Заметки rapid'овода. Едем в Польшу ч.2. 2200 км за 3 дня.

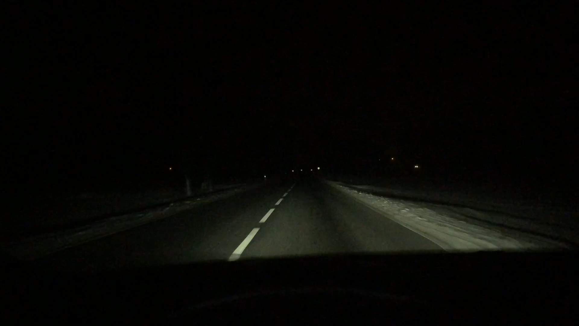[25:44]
Вот как на обычных польских дорогах, ночью подсвечивается поворот. Это крутой поворот на солнечных батареях. Вот такие указатели, что впереди опасный поворот, и они вот так вот мигают. Что довольно-таки удобно.
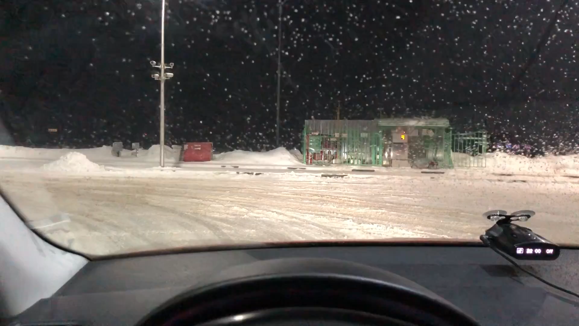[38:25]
Но тут погода прям адская. Дорога такая, козья тропа.
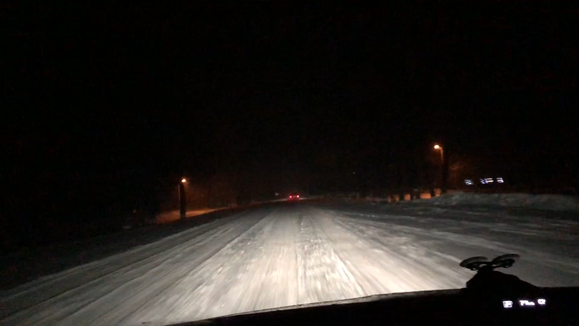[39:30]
Наверное, 700-600 километров. Чуть-чуть выше становится, что-то хуже. Снег сначала есть, потом нету. А так настоящий зимник. Такая светомузыка нам попалась на пути. Чистят дорогу.
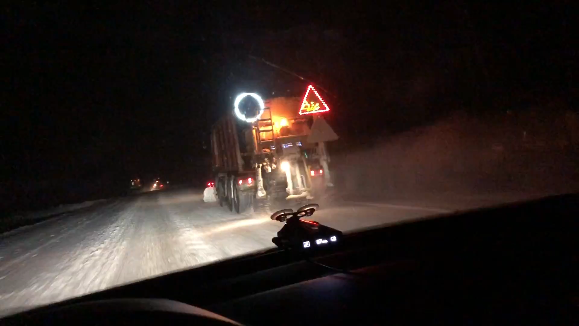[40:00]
Вот, как я и говорил, проверили у нас паспорта.